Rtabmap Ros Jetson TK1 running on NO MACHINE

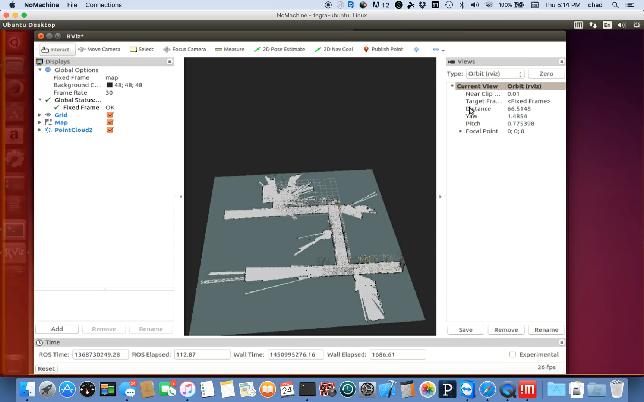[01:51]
this just shows the results of that demo video in our biz and again this is running directly on the Jetson TK1 there's a little lag and that's because it's running in remote desktop but as far as the mouse usability is fairly robust and it allows
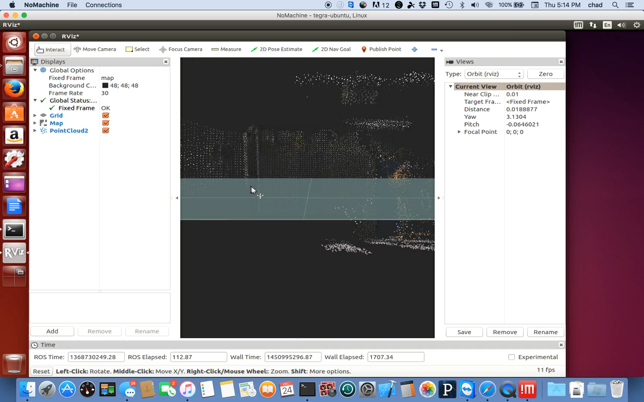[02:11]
a rather easy manipulation of all the controls
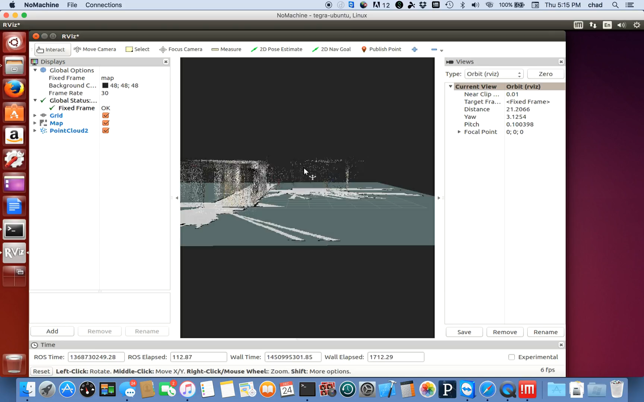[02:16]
so it's not perfect you know there's one example where the mouse kind of gets away from you you don't have the fidelity of control that you would you
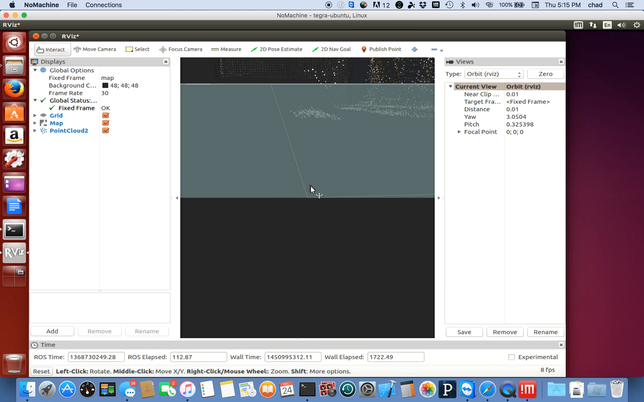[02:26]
know running with a monitor but overall it makes it
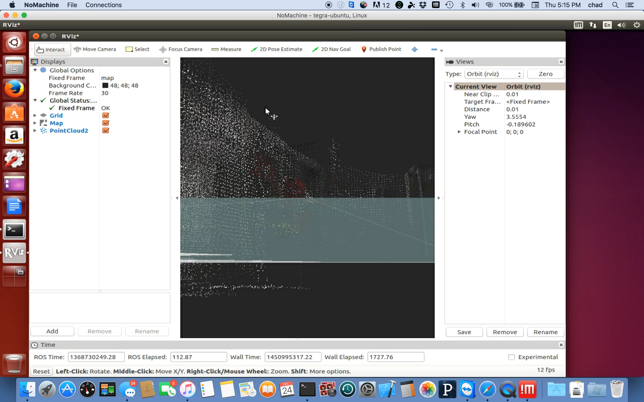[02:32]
easier more practical for development so this just kind of demos the no machine
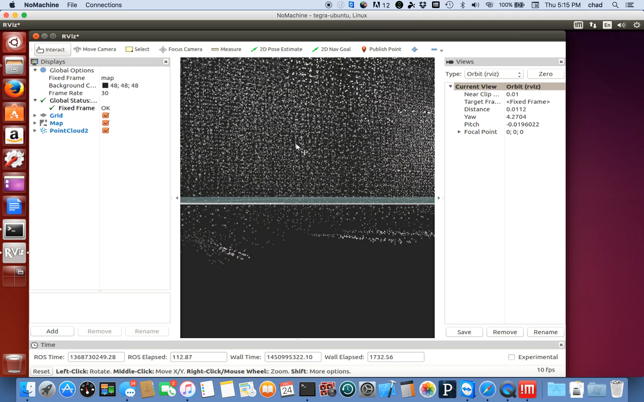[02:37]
application that's run on the Jetson TK1 and allowing us to do remote
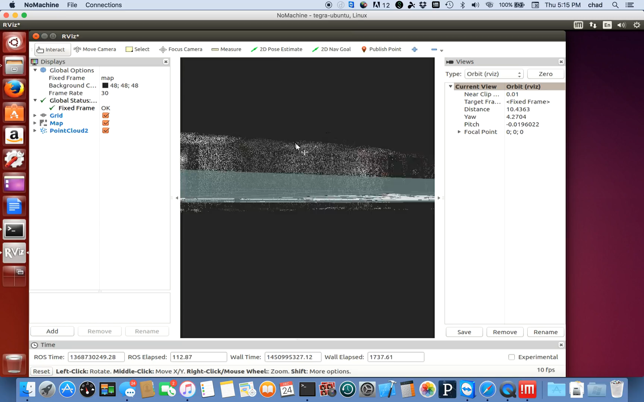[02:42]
desktop directly into it without a monitor or keyboard so the core of the research has been
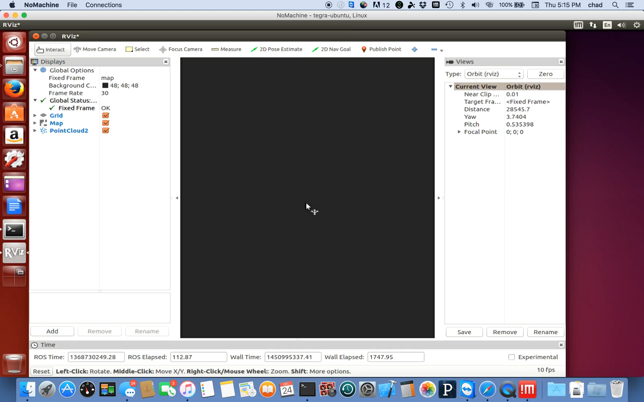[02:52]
to try to profile this code RTAB map which is just RGBDSlam application that has a open source pre-built
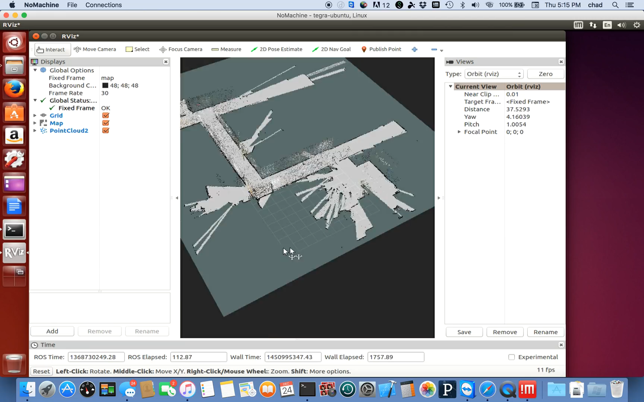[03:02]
library that's rather easy to manipulate and also it's robust enough to test different components as far as the SLAM algorithms go so to see how all of that works I pre-recorded a demo that shows what led up to what we're seeing on the screen here so I'll go ahead and run that now
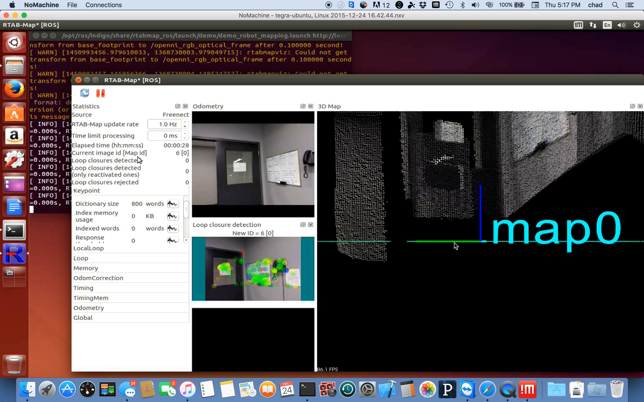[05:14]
the test data set and the test data set is
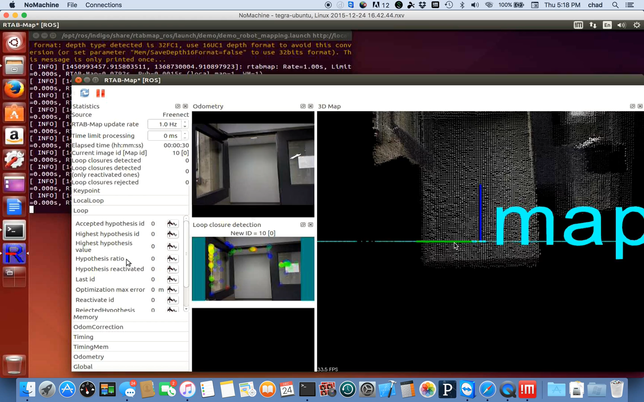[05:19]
something that's provided provided by RTAB map and ROS
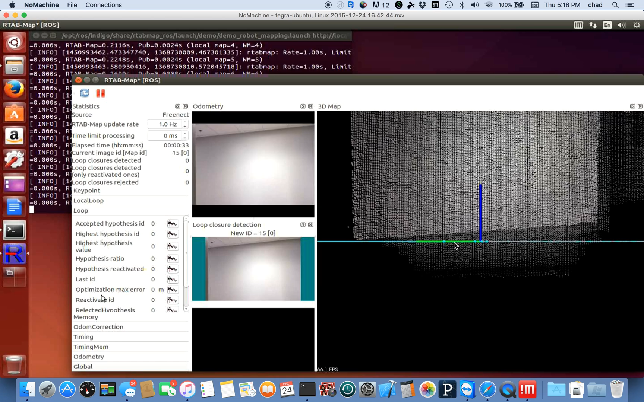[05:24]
and it's just a collection a ROS bag of a simulated session and so it's going to allow a base
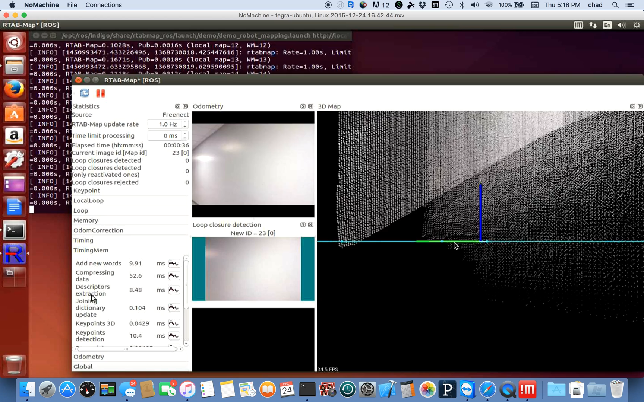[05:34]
model to test against when we do modifications for improvement so here we see the runtimes with
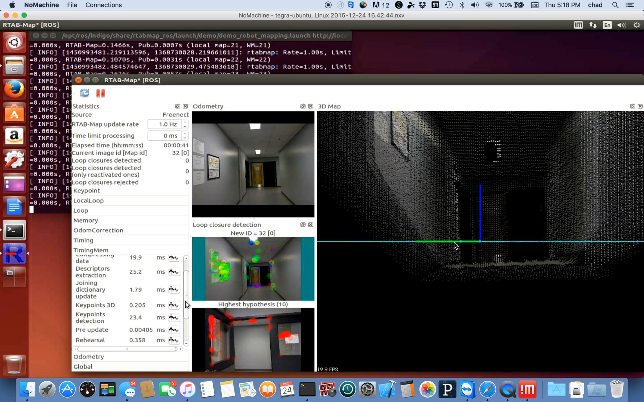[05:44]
several elements of the program and as you can see one of the ones that seems to
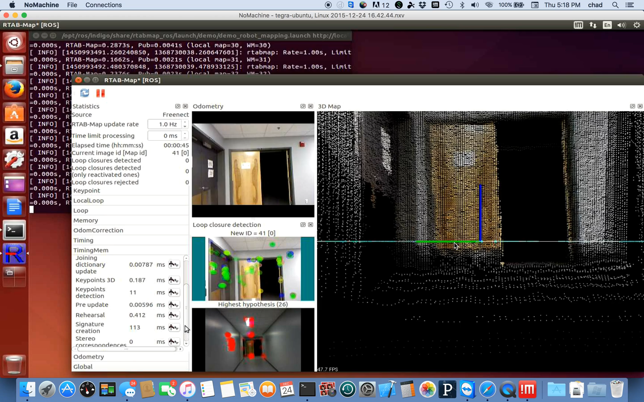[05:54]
be a bottleneck is signature creation signature creation it's gonna relate to actually extracting the features from the respective images
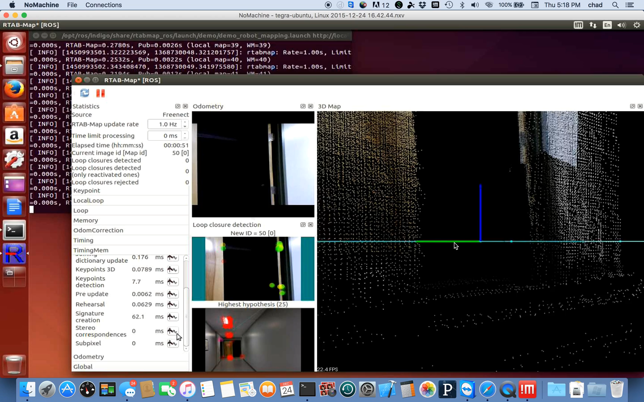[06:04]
so the next step may be to try to improve upon this time we see it rarely runs below a hundred milliseconds